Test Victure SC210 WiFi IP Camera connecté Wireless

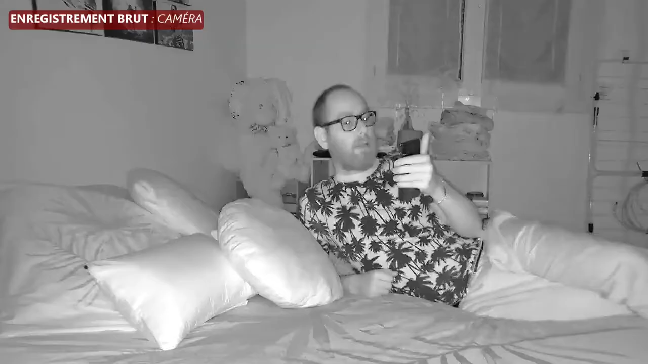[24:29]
Là, nous sommes dans le noir le plus total.
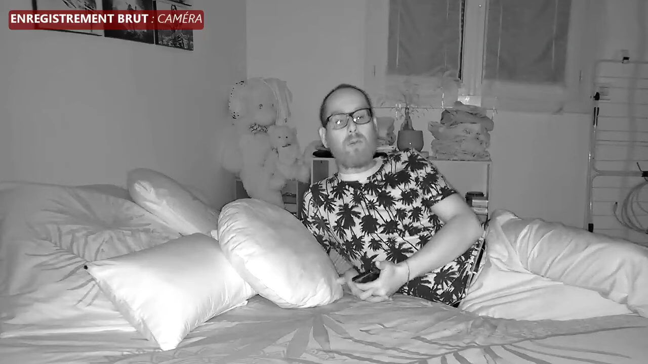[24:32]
Il fait totalement noir. Je ne vois quasiment rien. J'arrive à discerner simplement la caméra parce qu'il y a une petite blague qui s'allume sur la caméra. On a deux petits points rouges. Je suis à un peu près un tout petit commentaire. Je suis à environ 1m80, je dirais, de l'appareil. J'ai souvent le compagnon d'oeil, donc j'arrive à discerner assez bien les distances. Ce que je vais faire, c'est que je vais reculer encore un petit peu sur la caméra pour voir si on me discerne encore bien. Voilà. Donc là, normalement, on voit assez bien.
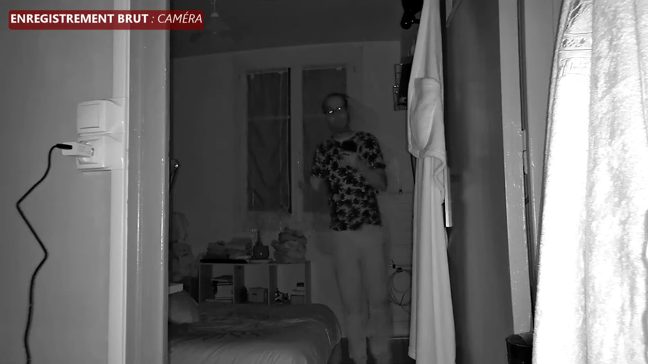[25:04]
Donc là-bas, tout au bout, quand je suis près de mon mur, je suis à un peu près 5 m.
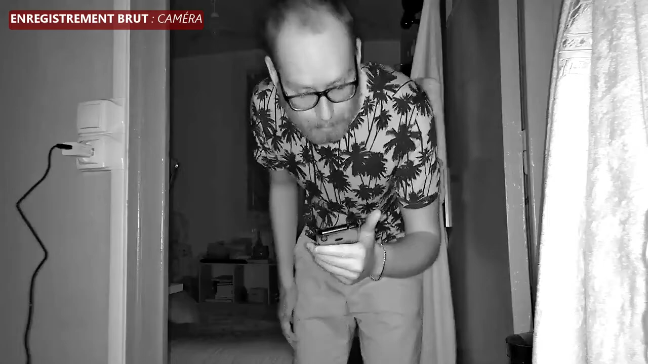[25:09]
Simplement, dernière petite précision, il n'y a pas besoin d'activer l'infrarouge.
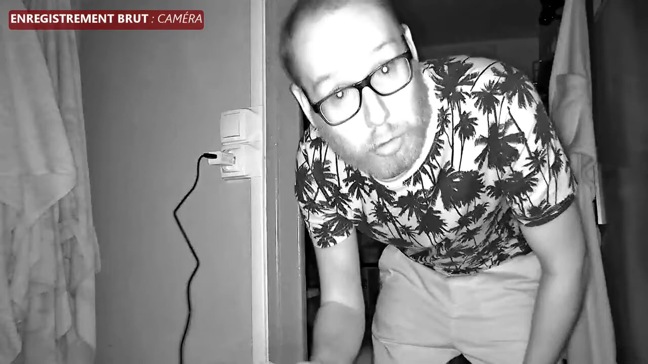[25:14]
Elle s'active automatiquement quand elle détecte une luminosité trop basse.